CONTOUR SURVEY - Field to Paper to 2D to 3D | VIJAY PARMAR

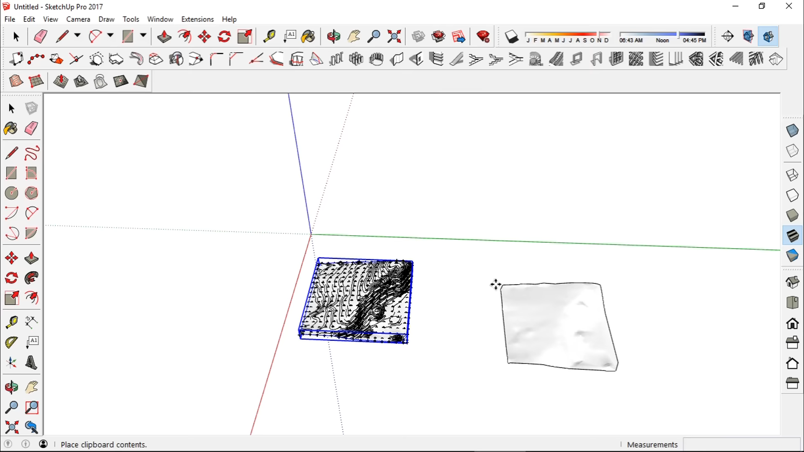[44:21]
अब आप देख सकते हैं कि ये जो हमारा स्लोप है वो कैसा था वहाँ पे ऑन साइट 3D के अंदर। ओके, अब आप अगर इसको जो स्केल है उसका बीच में से थोड़ा बड़ा कर देंगे तो आपको इजीली आइडिया आएगा कि ऑन द स्पॉट ऐसा कुछ स्लोप था,
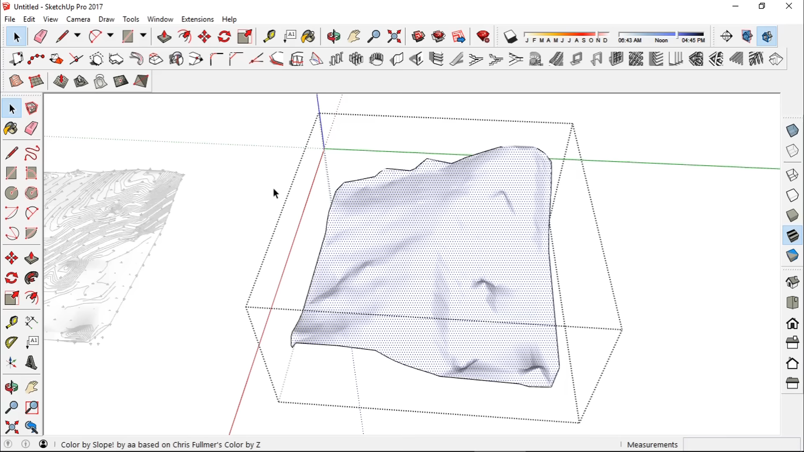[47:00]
ओके, तो यहाँ पे मैंने कलर अप्लाई कर दिया,